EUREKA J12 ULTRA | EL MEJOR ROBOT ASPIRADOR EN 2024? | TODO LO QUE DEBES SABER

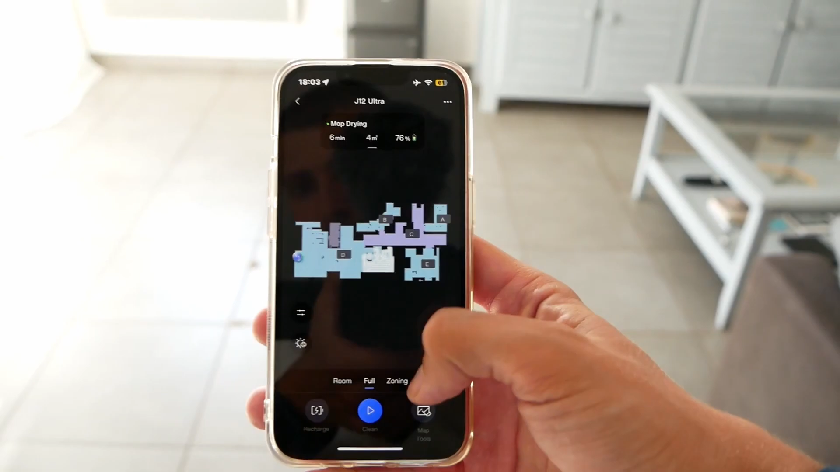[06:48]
esto facilita la personalización de la limpieza en diferentes habitaciones o pisos.